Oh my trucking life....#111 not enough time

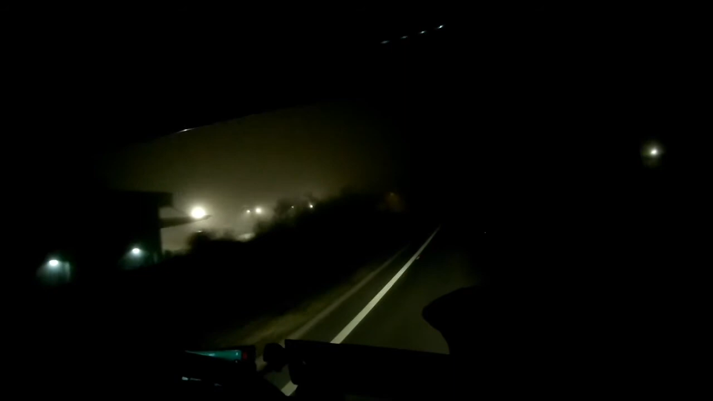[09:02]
maybe it'll start soon i don't know but the sat nav keeps changing its route to uh send me down random places but i know where i'm going so i can't give you a rough eto or nothing it's saying i'm 90 miles away now but it might be a tad more than that due to the route that i'm taking and ignoring the google for now in case i get google trapped so it's a bit foggy as you can see i ain't got my fog lights on because uh someone ride up me